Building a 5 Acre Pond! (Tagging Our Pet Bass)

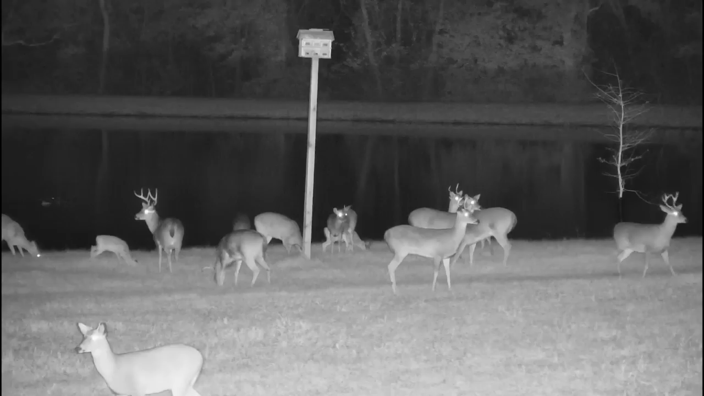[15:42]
Everybody's out and about feeding around the pond, but I want you to pay close attention on the left side of the screen to those eyes that you see out in the pond. That's a new duck that just showed up this past week, and he may become the star of the show. I literally cannot stop watching him because every day, crazy things happen around him. And some of this stuff you're not going to believe. I could do a full video of just this little guy, but I'm going to give you a sneak peek at some of the footage you're going to be seeing with him next week. As most of you know, the owls have been around since the beginning of the pond build, and so when a new bird showed up, it was going to be turf wars.
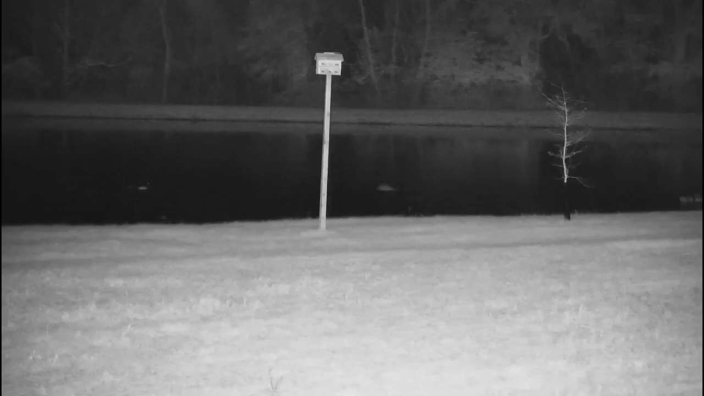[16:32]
But this new duck says, I'm here to stay, and I'm not scared of you at all. Can't wait to show you guys. I've got some pretty wild footage that you're going to be seeing next week. Now we're going to take a quick trip down to the creek and check on the crawfish traps.